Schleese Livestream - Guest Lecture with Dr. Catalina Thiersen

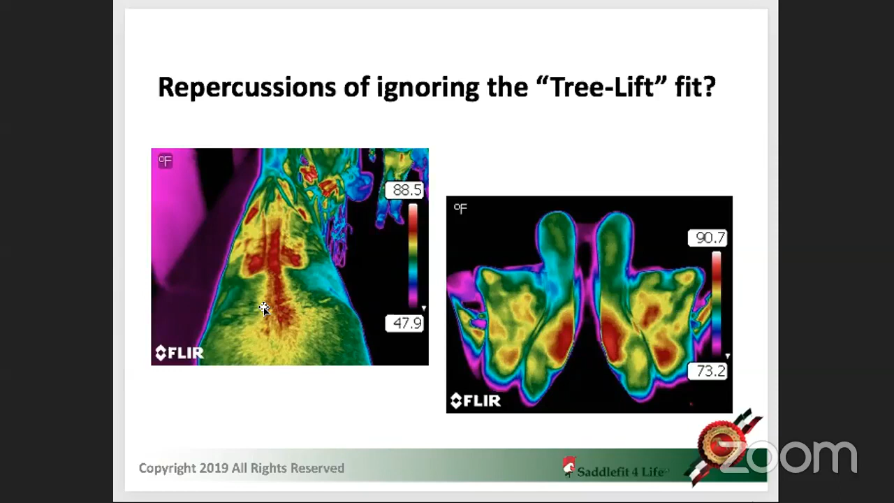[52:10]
other technologies such as thermography, and I see we have a massive amount of pressure on the front left, and that shifts the saddle, put pressure on the lumber, and then we saw all the problems which you demonstrated so wonderful. My question to you is, if we have horses who are loud and clear, like my favorite saying, as always, you know, look at the horse they don't lie.